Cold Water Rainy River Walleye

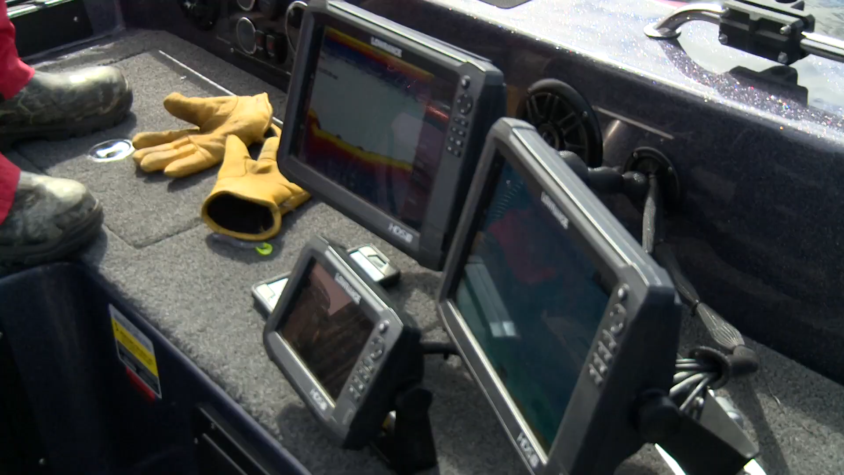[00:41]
Golly you got a boat full of technology in here huh?